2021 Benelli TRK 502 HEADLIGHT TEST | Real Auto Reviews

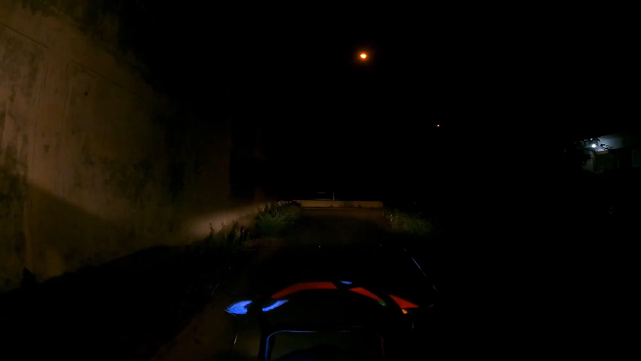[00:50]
So that's the low beam, high beam, low beam, high beam.
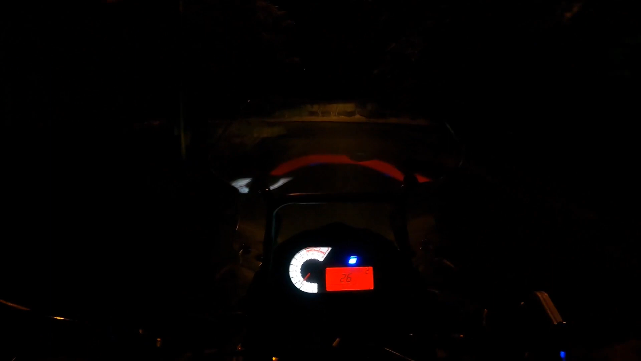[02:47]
The low fuel light that was blinking has now gone. I was told by the
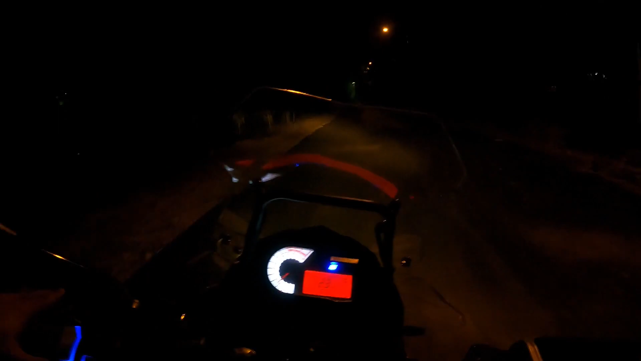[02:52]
Benelli service team. Okay, it's again blinking.